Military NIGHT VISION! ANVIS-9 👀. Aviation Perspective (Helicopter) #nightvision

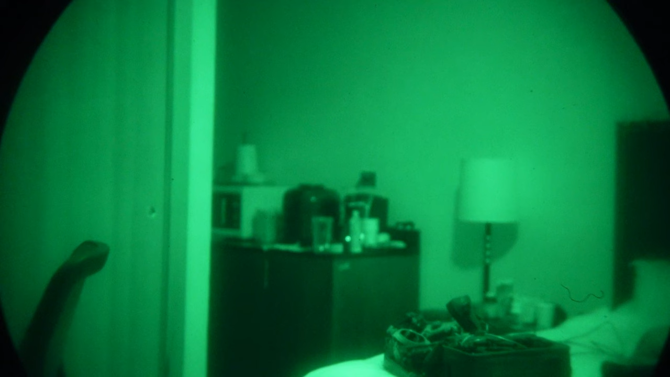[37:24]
all right everybody this is the goggles themselves um you see that they're starting to try and
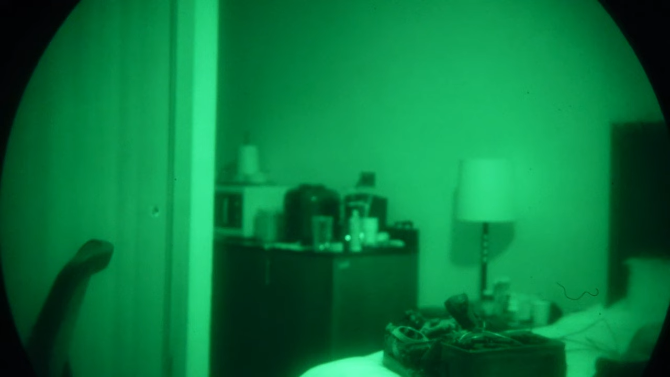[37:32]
adjust in and out if you can see the uh black ring is going in and out that is my camera trying to adjust themselves um because they auto focus so it's probably not going to do it as much this is a light still on right now and i will go ahead and shine a visible laser on the wall right by this lamp i'm shining it right around the lamp i can see it clearly brought daylight you can't see it on the actual footage as much now i'm going to turn the
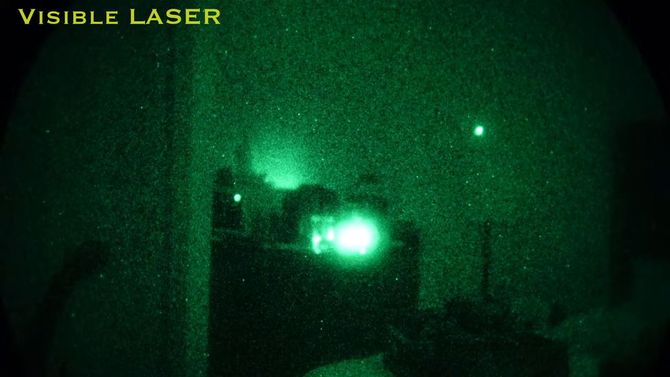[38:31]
thing is over here that's my keurig or something that's super bright like i said this is a lamp right here and then that's that now this is a visible laser by the way you can still see it on goggles and i can see it with my naked eye i'm going to now turn on this i'm using the d-ball by the way i'm going to turn it on the ir illuminator only
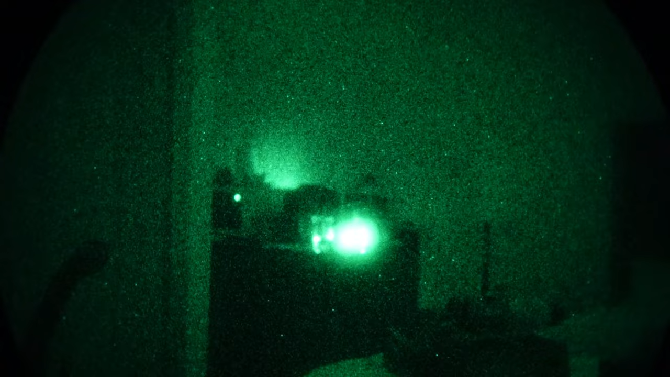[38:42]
and you see how bright this is now so this ir illuminator is all over the place right now i can definitely change the spot or make it wider and things like that and just different things manipulate it but
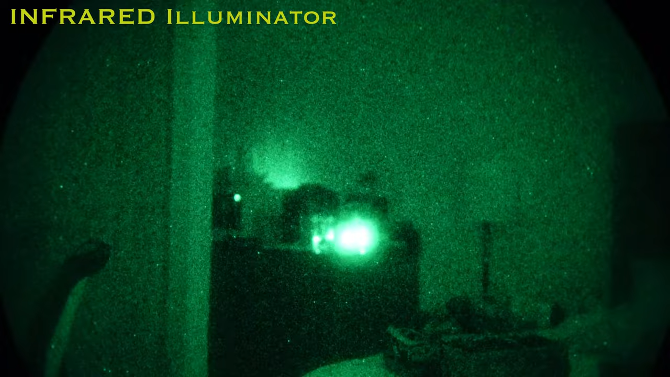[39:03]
for the most part i tend to not really mess with it as much um yeah so yeah there's my ir illuminator and i will use that to pretty much like you can see right now illuminate a room i hit it on the ceiling where you can see the ceiling fan shadow and you can see how the ceiling fan shadow is dancing around as i do that
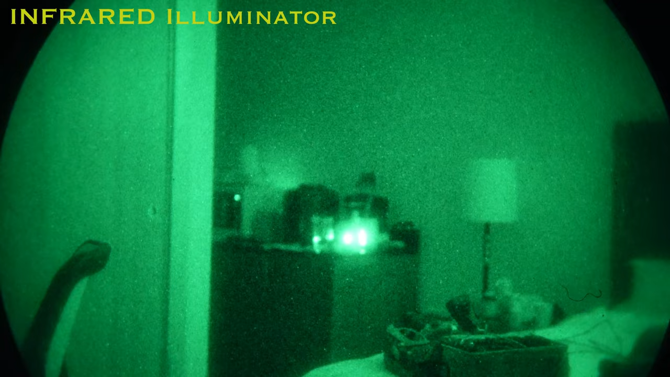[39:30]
so this ir illuminator is essentially like a big old flashlight for me and i will turn that off or go to the ir illuminator with
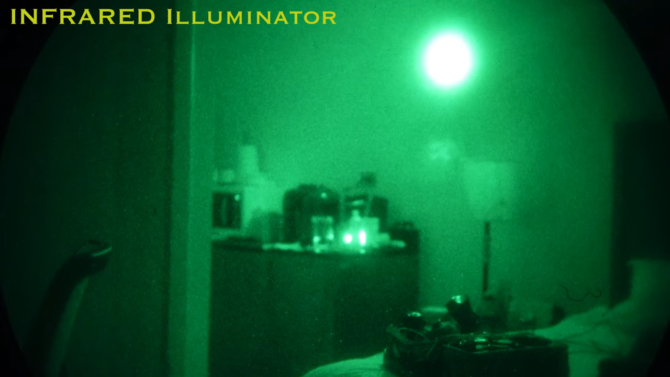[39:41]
the ir pointer so that's both right now and so probably a lot harder to see it let me go ahead and turn some stuff down nope can't see it as much you see the illuminator for the most part hitting this uh uh whatever that thing's called
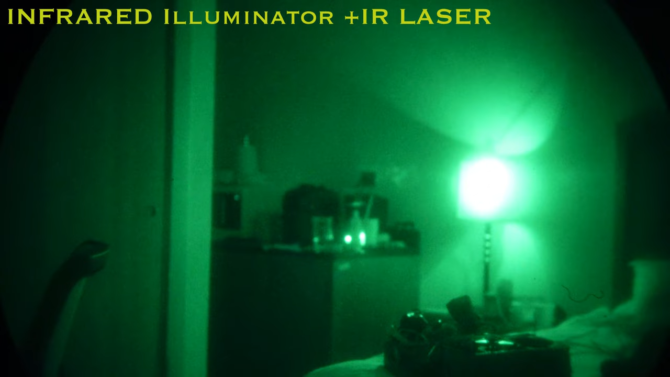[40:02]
flashlight or the lamp and then i'm going to turn that off and go strictly to the ir
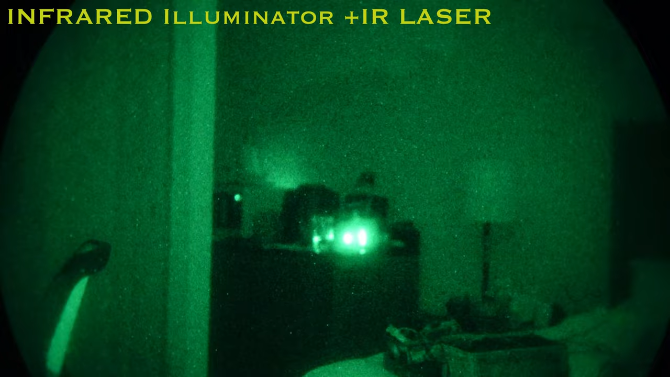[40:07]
pointer only so here is the ir pointer and now you can't
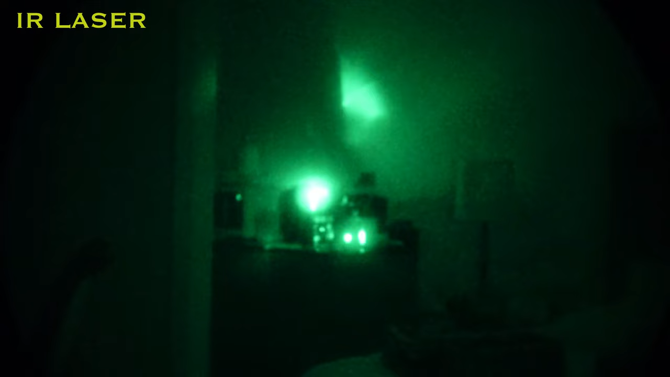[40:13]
really see it as much but this is a laser that i'm shining in my room and because it's so close it all looks the same and the
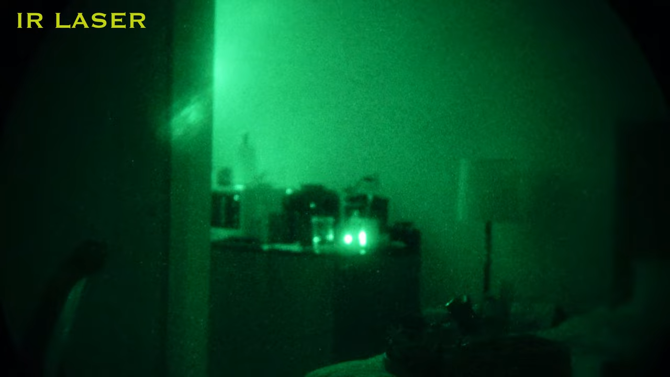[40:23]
sensitivity of this camera is a lot more i think it actually looks better on my phone so i might try that here in a second just to find out okay here is my helmet right now getting hit with the dual beam the illuminator
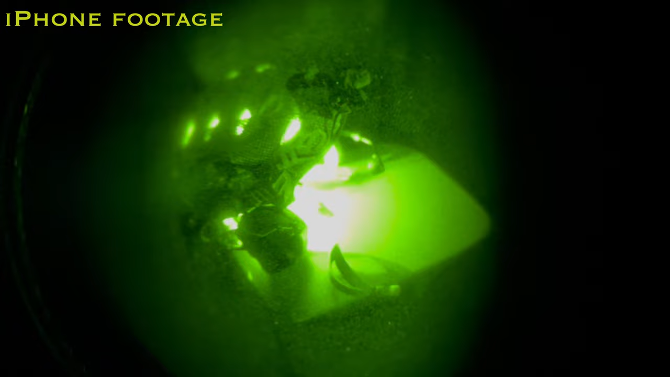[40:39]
and the ir pointer right now it looks pretty freaking cool if you ask me um you can see
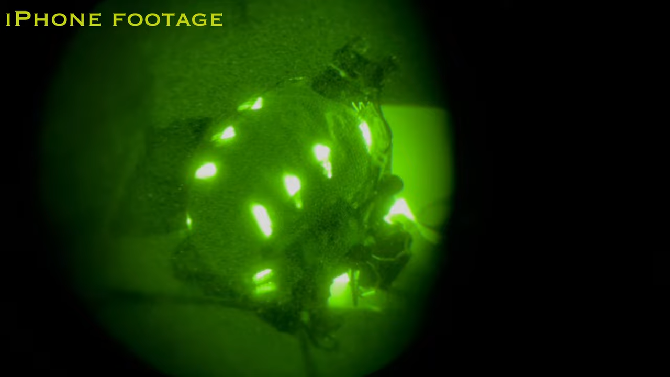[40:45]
all the vents right there the cooling slots on top of the helmet and on the sides you can see my
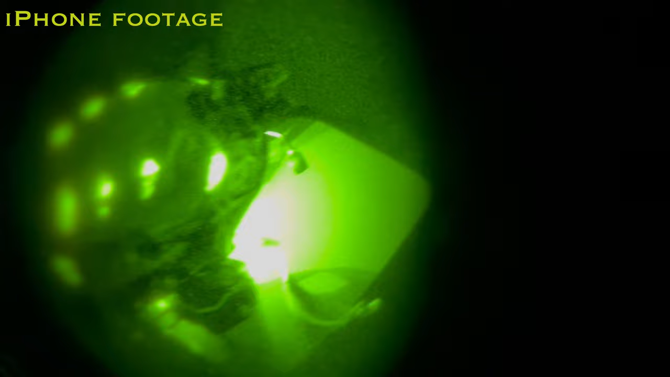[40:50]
mvg mount a little bit better you can get a little bit more detail in it um that
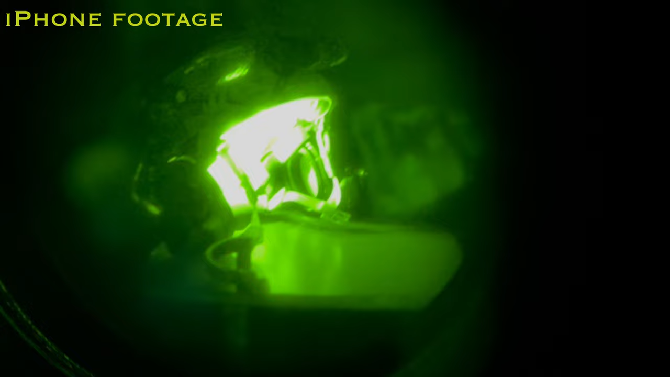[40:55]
actually looks pretty sick yeah if i have to say so myself you can see my peltors
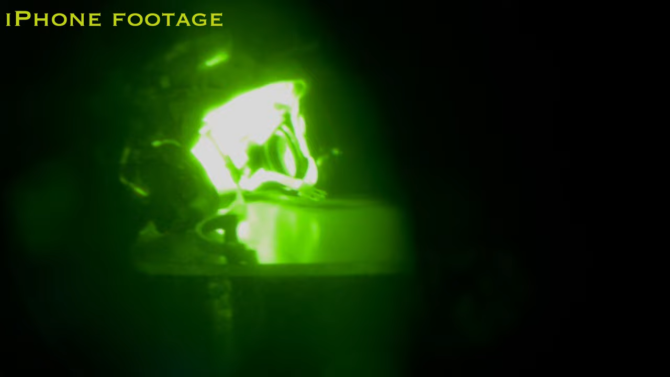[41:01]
and stuff like that the chin strap you can make out all that stuff on the mvgs so yeah there should be two
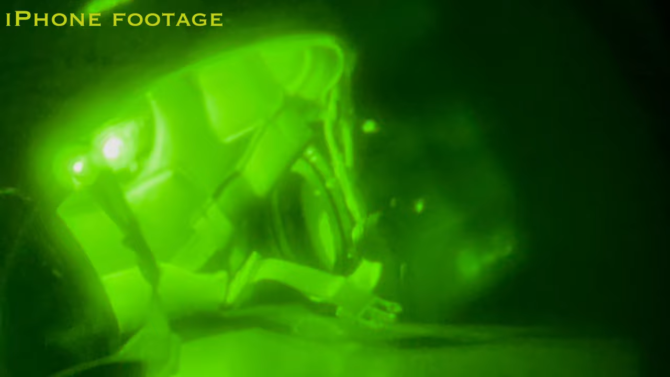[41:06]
yeah there's a pointer and a beam inside there all
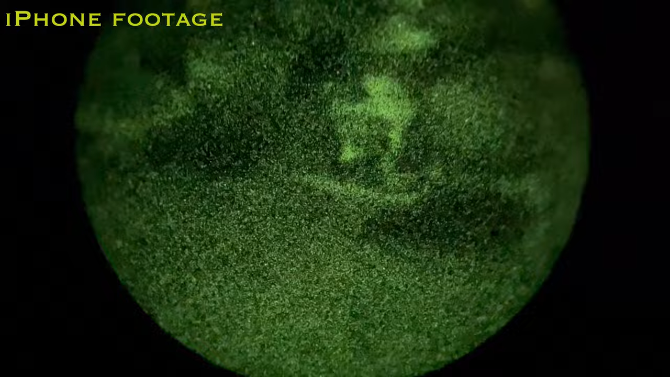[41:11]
right so i'm walking up to these goggles right now and uh well i'm actually using the goggles
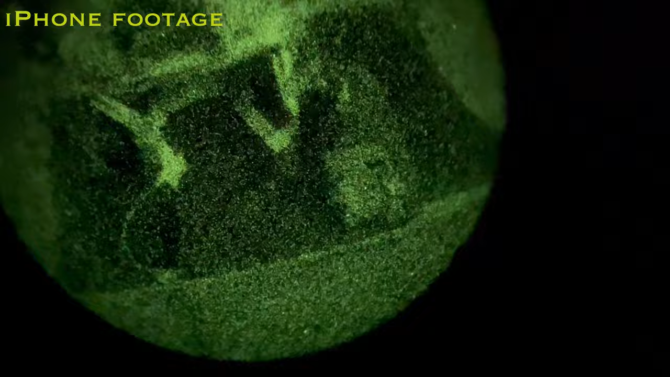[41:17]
so there's my d ball and here's my helmet with my mvg
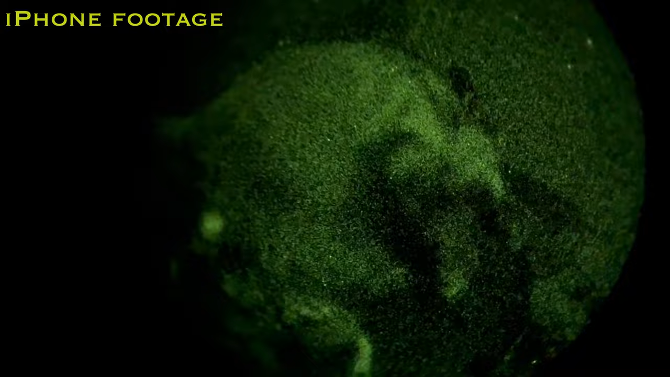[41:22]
mount on it you can see it there's a flash from one of the uh like fire detectors
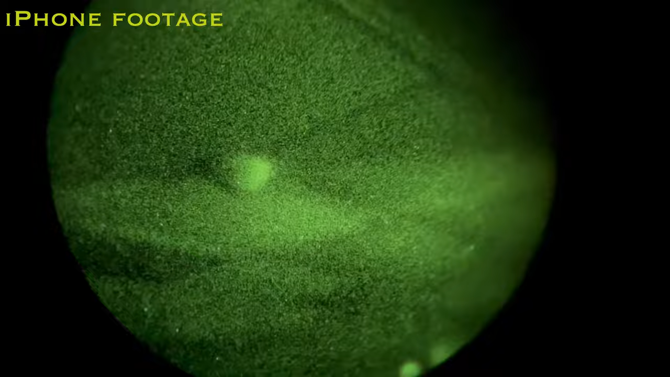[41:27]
or something like that that keeps coming on that's what that is and just to help
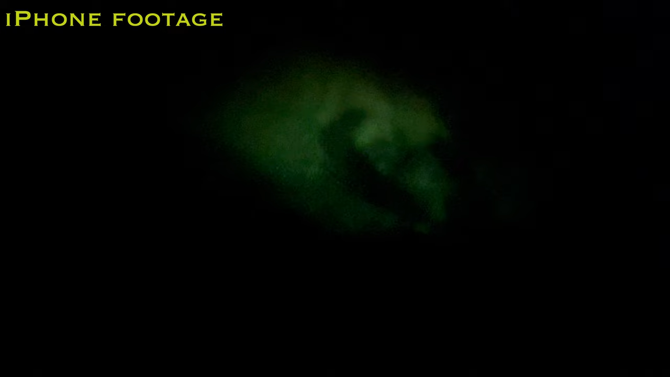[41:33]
you guys out to give you a better visual reference you can see that there's a lot of
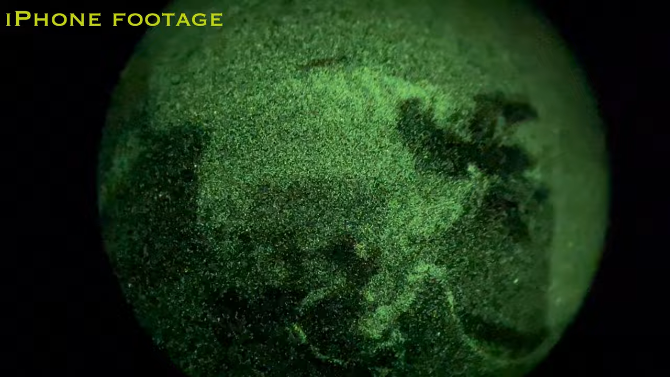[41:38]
scintillation it's those green dots everywhere that are just sprinkling all over
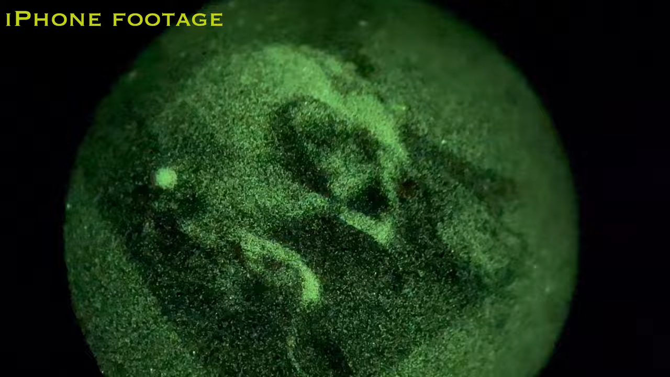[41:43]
the video footage that is the goggles trying really hard to actually work
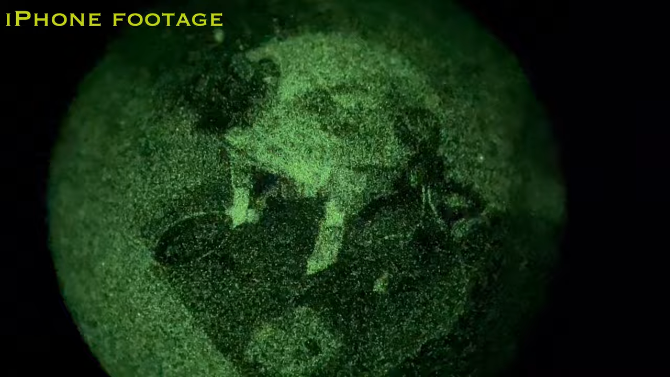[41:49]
on their own so hopefully um this gives people
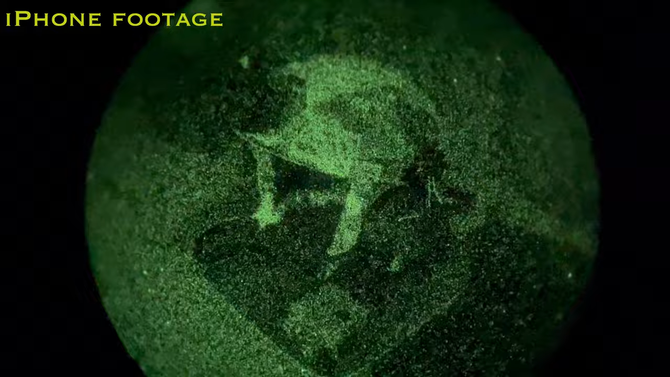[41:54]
an understanding of what actually goes on on the mvgs right they're working really really hard to try and show me a picture of what it thinks i may want to see and it clears up whenever that flash does come on and uh that flash obviously provides a lot of light